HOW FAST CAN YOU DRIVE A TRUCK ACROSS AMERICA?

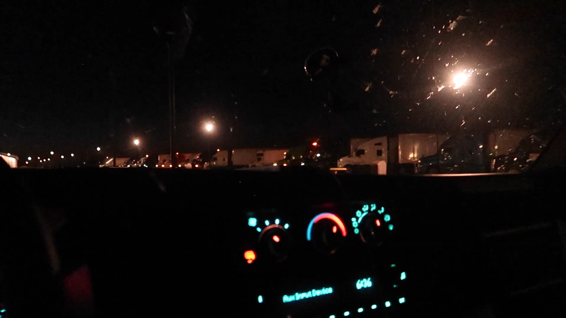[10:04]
Wow Wednesday, I think it is Wednesday today, but we are here at this truck stop Or rest area actually that was parked and has a really weird inside building over there That's like a big glass windows.
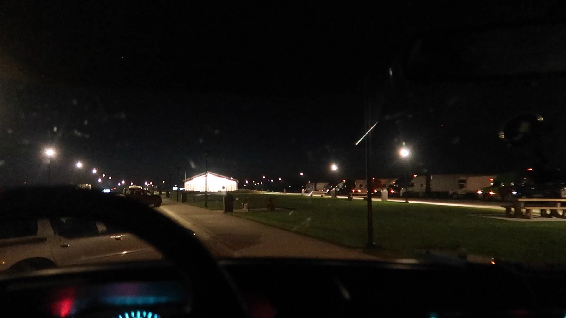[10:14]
I'll show you guys once you start going down there, but we slept here.
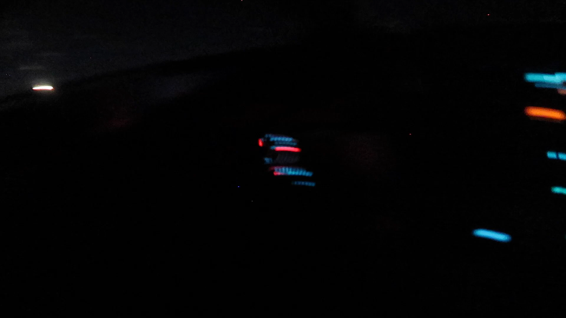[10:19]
We got about half a tank gas Highways right here runs right here.
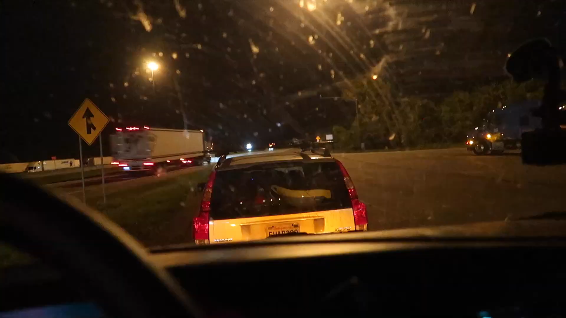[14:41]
air fryer yeah uh all right guys so we're parked right here on the side of the uh highway off of interstate 80 we made it into uh indiana and we're trying to decide whether or not we want to continue going to ohio but we're both kind of like not
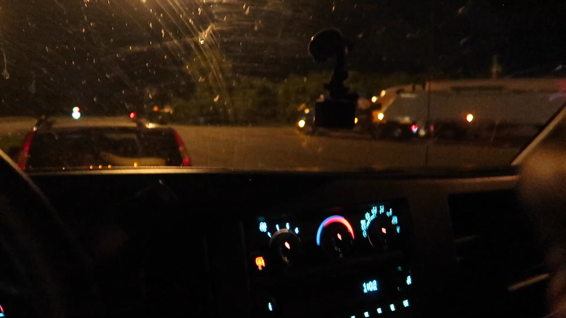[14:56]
tired but we're just like we've dealt with so much freaking highway well we woke up